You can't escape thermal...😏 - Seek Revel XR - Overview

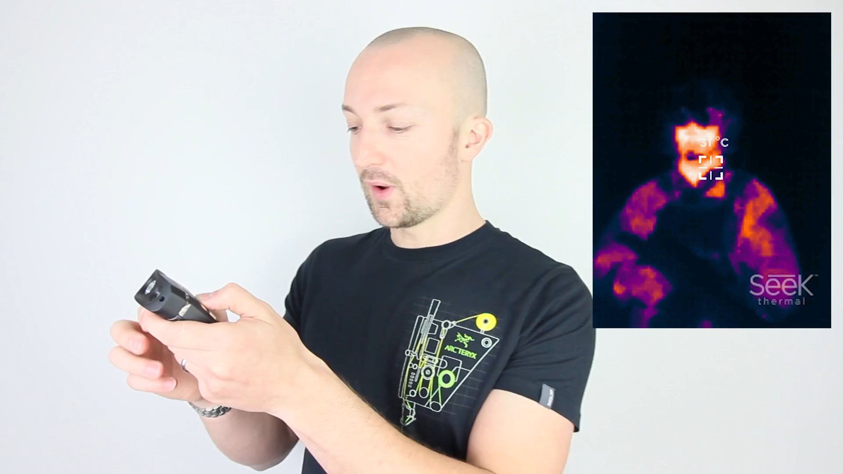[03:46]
And I'm just going to bring up the photo now. I'll also put the photos that I'm flicking through up here on the left-hand side.
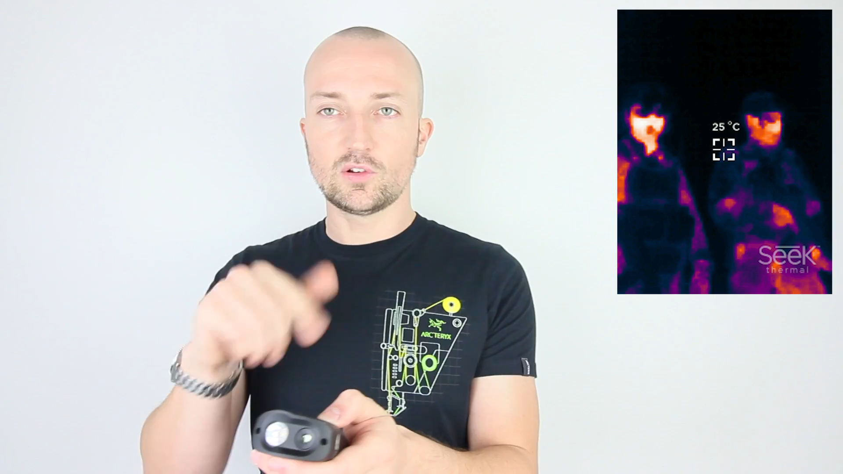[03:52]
On screen: spot 25°C
There's a nice little cursor in the middle that actually tells you what the temperature is of that person or where the white spot is. You know, people tend to come up at about 30 degrees. And as you can see here,
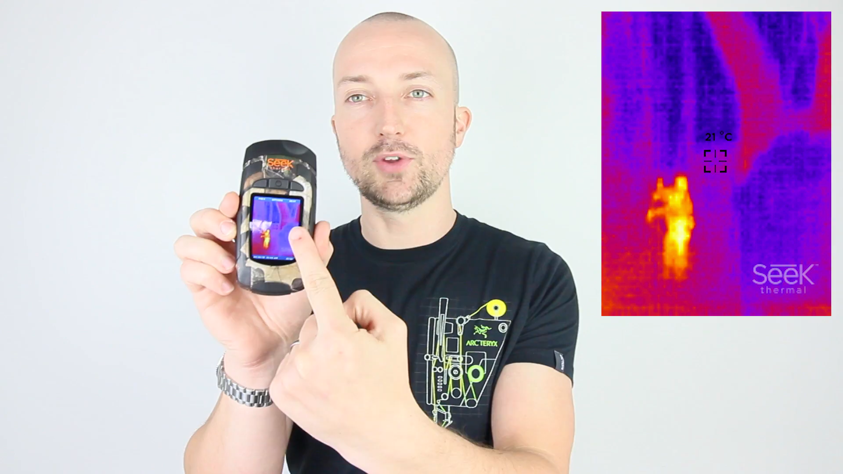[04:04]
we've got the surrounding woodland around the outside, that's kind of purple, bluey sort of colour. And obviously, you can see the image on the left there.
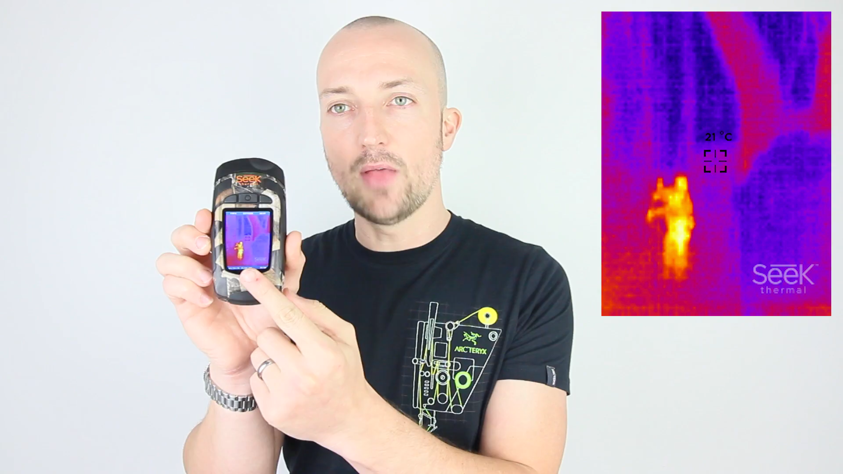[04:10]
And then you can see that person just there, nice and white, a very, very clear silhouette of a person. We can actually see his arms and legs moving. And as you can see from that picture there, he is like this against the tree. So he was trying to head past our location in front of us, probably from left to right.
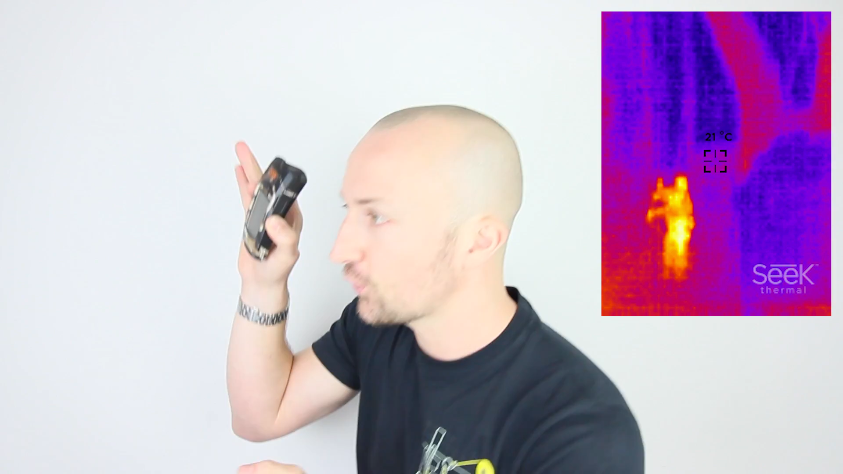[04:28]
And he had stopped behind a tree like this, and yet we could see him clear as anything on the thermal. Put our lasers in that direction.
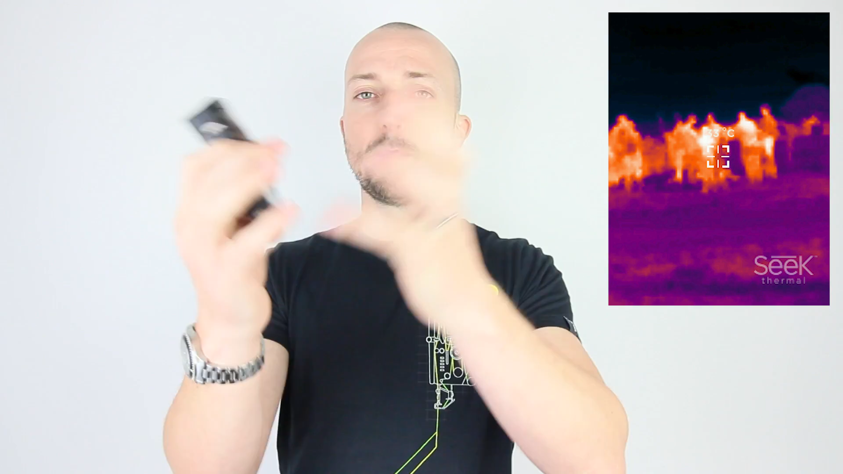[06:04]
You can't see a definitive kind of outline. As soon as they move away from one another, you really can see a very clear silhouette of a person, as you can see there. You can see his hands and, you know, his head, his feet and all that sort of thing, you know, giving off a nice, very clear signature. So, a very, very handy tool.